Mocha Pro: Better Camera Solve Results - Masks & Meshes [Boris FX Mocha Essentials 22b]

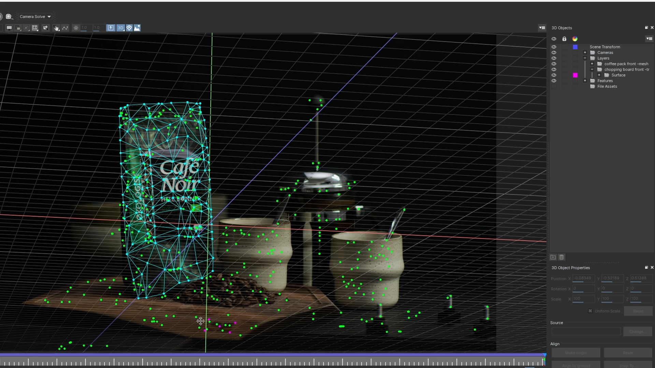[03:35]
And we also have the mesh for the coffee pack as well.
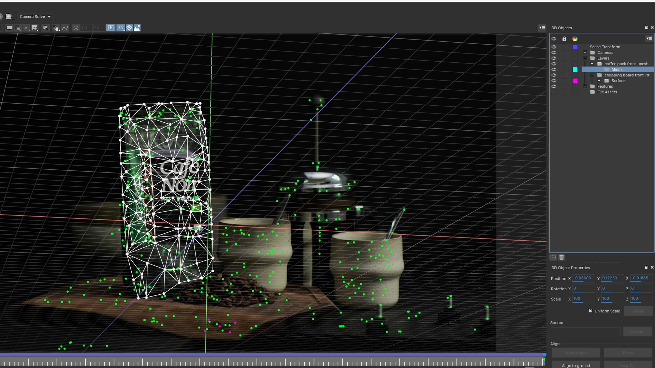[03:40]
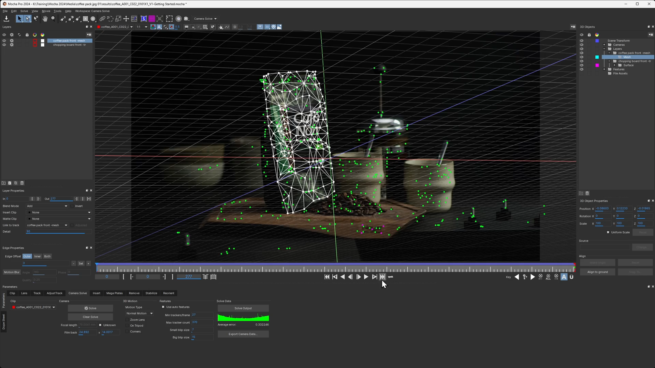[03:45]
So we know we have, we're guaranteed to have the data in the right place when we start to want to use this. Let's just check this out one more time in perspective as well.
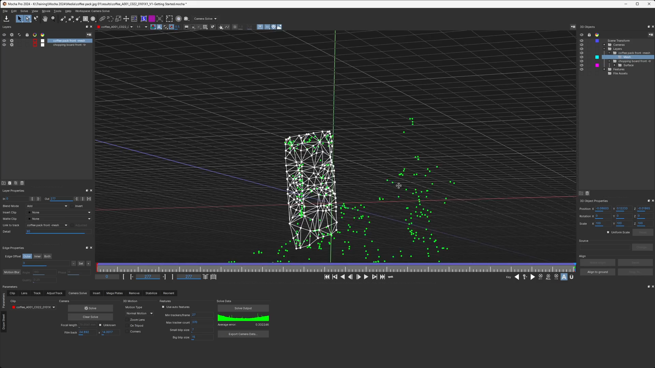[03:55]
And we can see the power mesh.
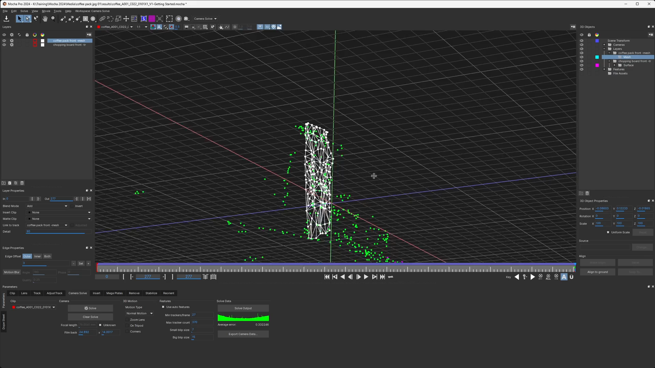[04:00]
It's not the most 3D of all objects, because it is just a flat pack of coffee,
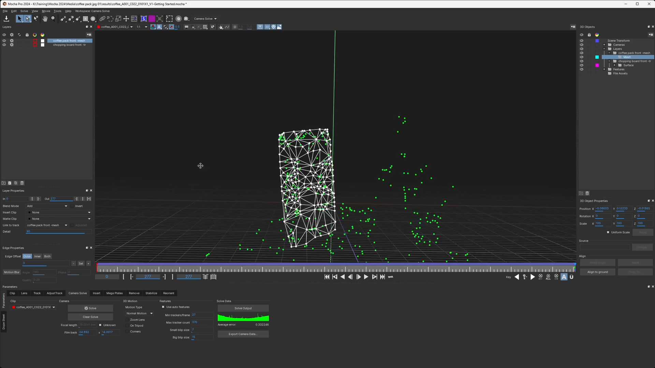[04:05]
but there is some shape to it.
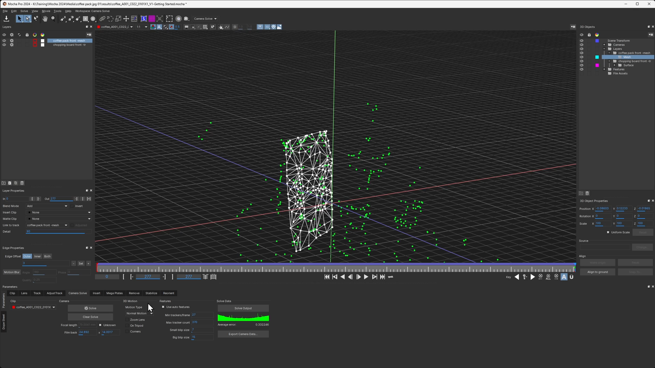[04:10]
Let's come back into the camera, have a look at one more thing. I can still see that my ground plane points
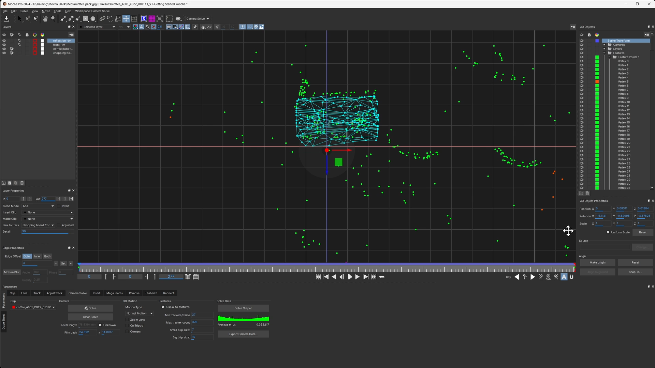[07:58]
And we'll take a look from the top-hand view or the top view and from the front view.